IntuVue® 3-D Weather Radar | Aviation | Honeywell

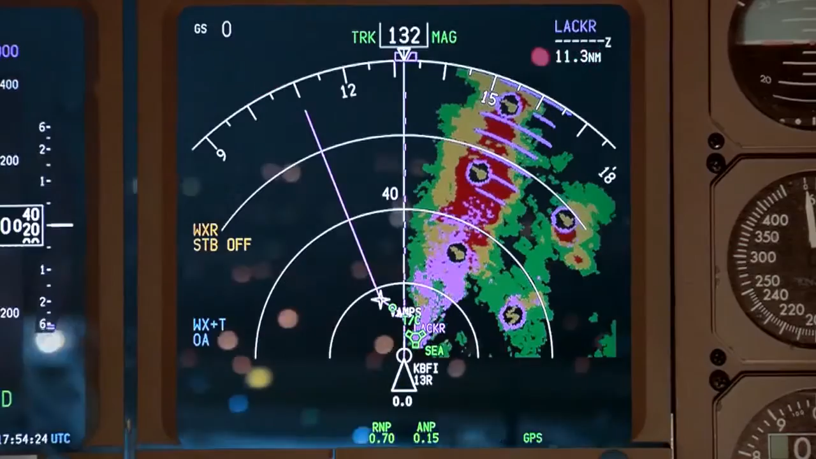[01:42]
and automatically identifies hazardous weather cells which have a high probability of producing hail or lightning, enabling Captain Kamal to navigate the plane safely and more efficiently around that bad weather.